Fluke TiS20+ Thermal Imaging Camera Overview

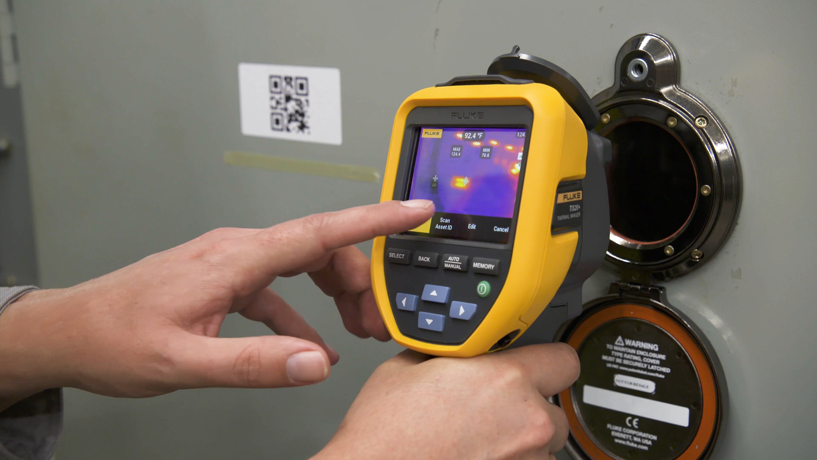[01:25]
Then Fluke Connect asset tagging sorts your images by asset,
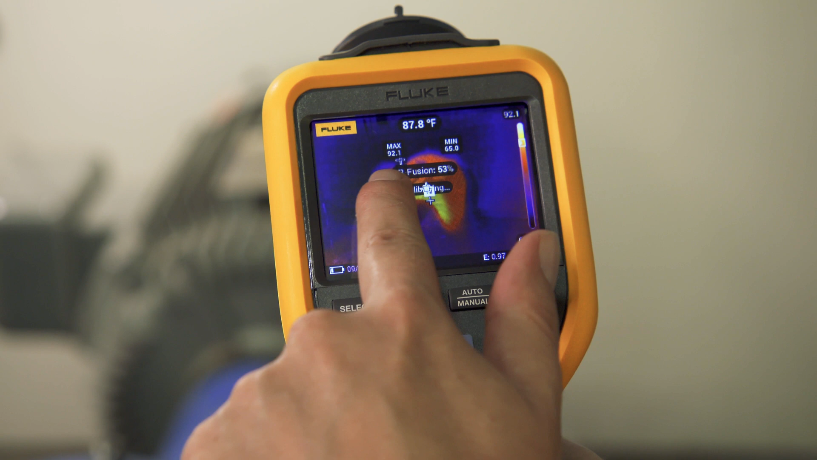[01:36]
On screen: spot 87.8°F
Save time with the right level of infrared and analysis.